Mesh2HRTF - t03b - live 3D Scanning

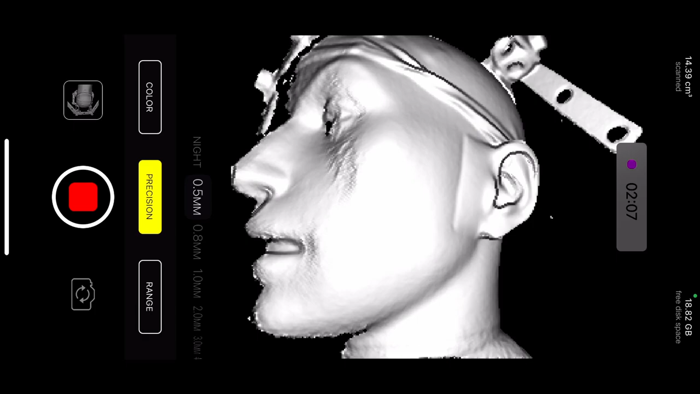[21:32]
So, there is online high-quality 3D scan data for this dummy.
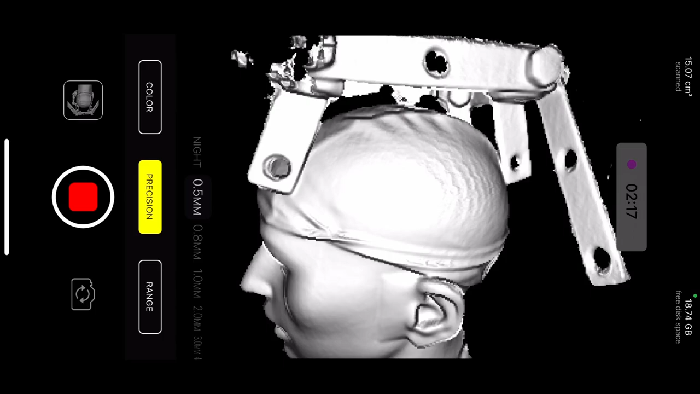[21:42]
Okay. So, now I'm taking from the top to get the bottom of the year as well.
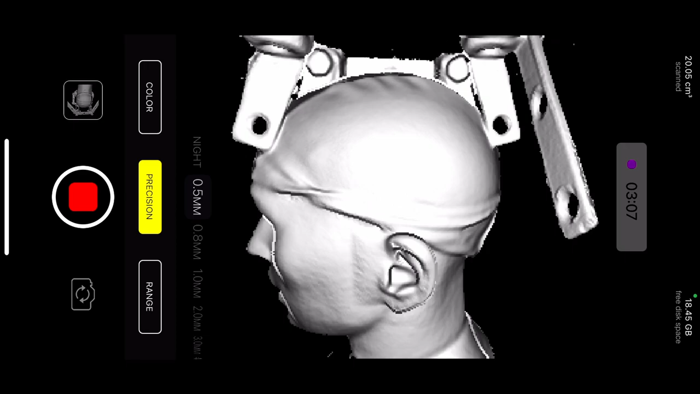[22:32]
that something got deformed or you have a complex hole. So, this was a lot of sampling and we stop.